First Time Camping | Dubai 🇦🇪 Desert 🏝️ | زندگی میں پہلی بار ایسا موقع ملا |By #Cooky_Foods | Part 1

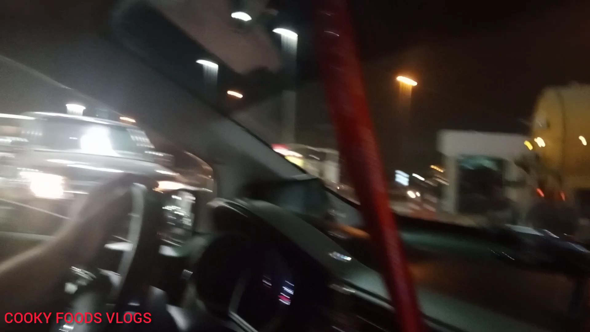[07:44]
इंडिपेंडेंस डे इनका स्टार्ट है रात को 12 बजे से लेके, तो अभी से स्टार्ट हो गया।
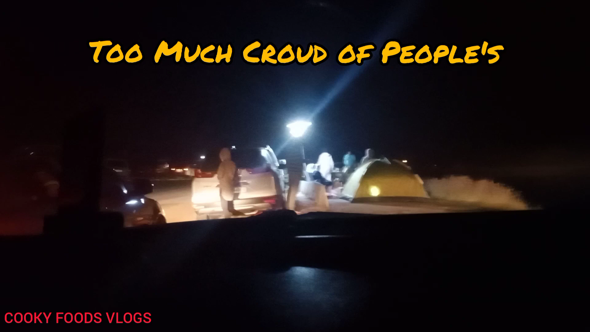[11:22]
जो यहाँ पे इंजॉयमेंट के लिए आए हुए, अपनी फैमिलीज के साथ आए हुए और बारबेक्यू कर रहे हैं, गैदरिंग कर रहे हैं अपने फ्रेंड्स के साथ आए हुए हैं।
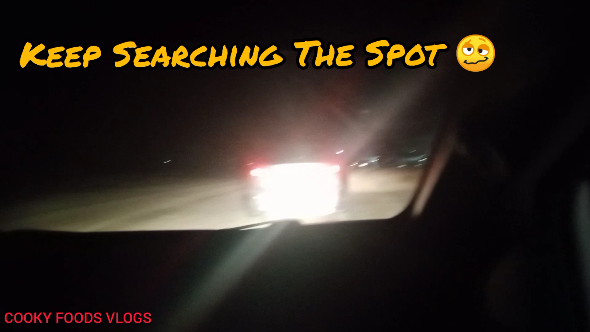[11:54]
तो व्यूवर्स, ये वाला पॉट भी जो है पॉइंट जो है स्पॉट हमको समझ में नहीं आया, क्योंकि अब बहुत ज़्यादा रश है।